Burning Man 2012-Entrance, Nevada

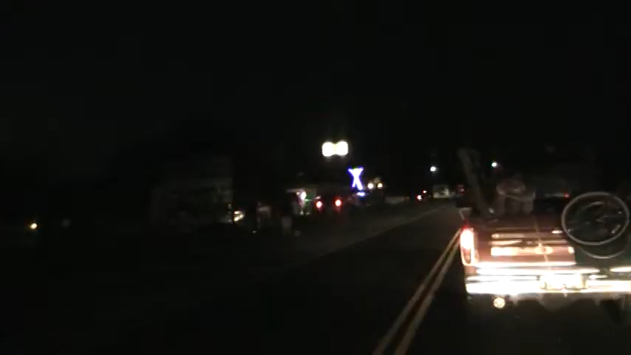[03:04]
Been stopping and starting and stopping and starting for the last couple miles. And look, they have the Burning Man logo. You'll see that all over Burning Man.
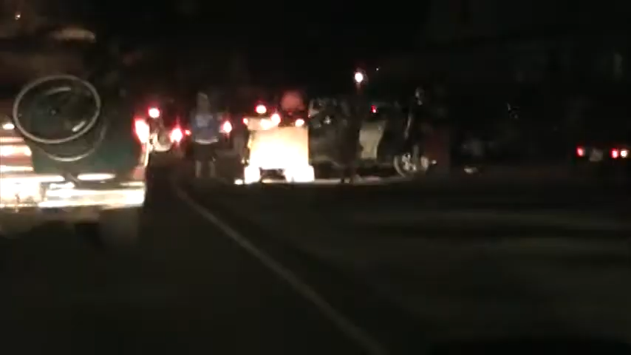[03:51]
Here's people with the sign out saying, "We need tickets." Holy shit. They drove all the way out here and they don't have tickets.
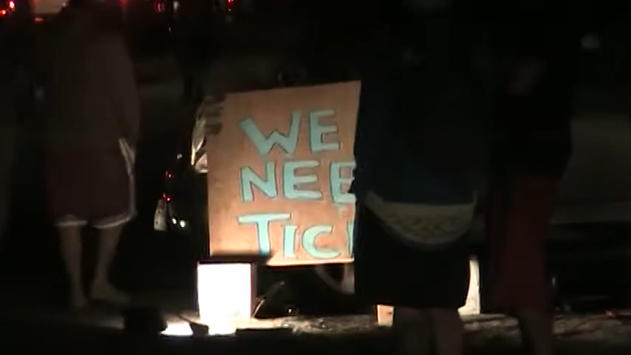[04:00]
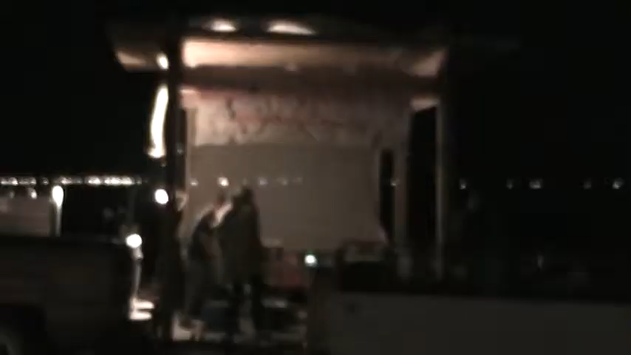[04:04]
They even got a place here in Gerlach that is renting and selling bikes.
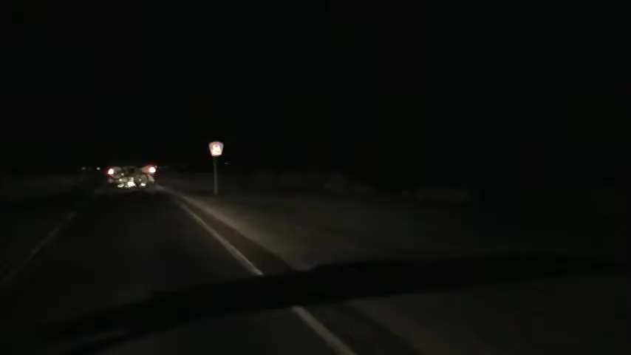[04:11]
And now we're turning on the last junction, 34. From here, it's 9 more miles to Burning Man. Okay, look at this line. It looks like we're gonna be turning on a dirt road now.
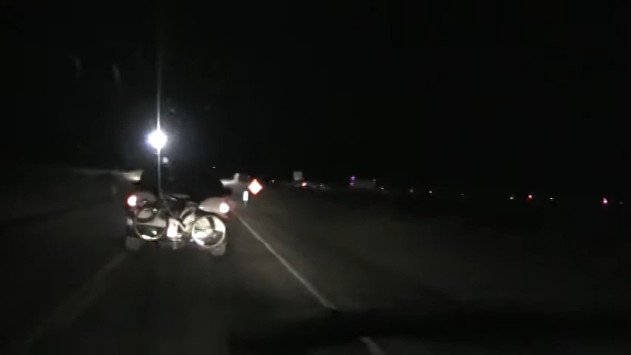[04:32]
And this radio station you hear, I think is set up over at Burning Man Camp. Now there's the turn we're gonna take, and it's nothing but dirt road from now on. This is unbelievable.
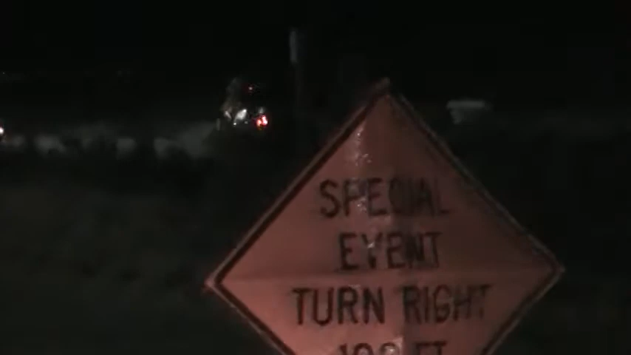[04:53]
It's 9:32, so I've been heading to Burning Man for 4 hours.
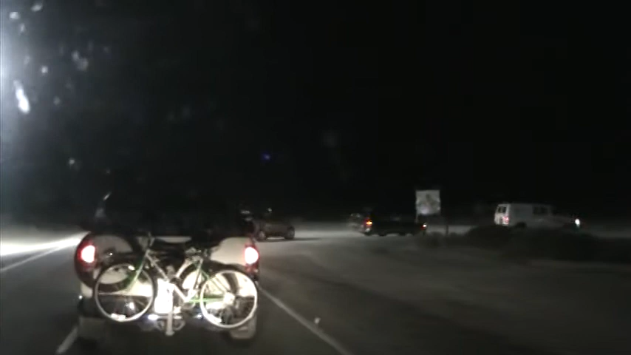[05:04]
Look at the line of cars still, look at that.
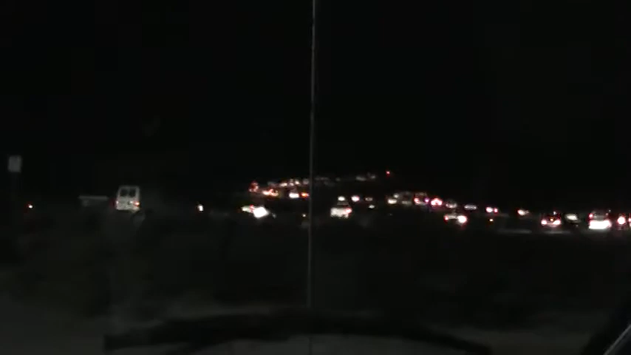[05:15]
Well, it's almost 11 o'clock and I'm just,
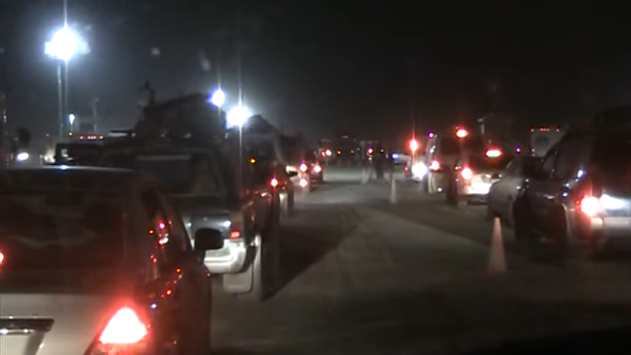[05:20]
about 10 car lengths from the entrance where they check your ticket out. Man, it is dusty.
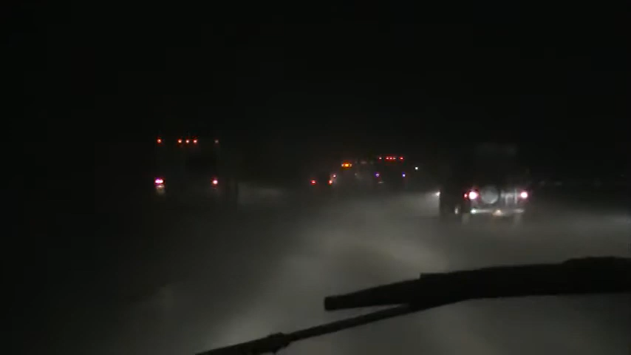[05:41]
It's just phases I didn't know about. We're still not there, but I see some lights, I see some fire up ahead in the distance. And I think this is the final entrance coming up. I'm not sure. We'll find out. We're in!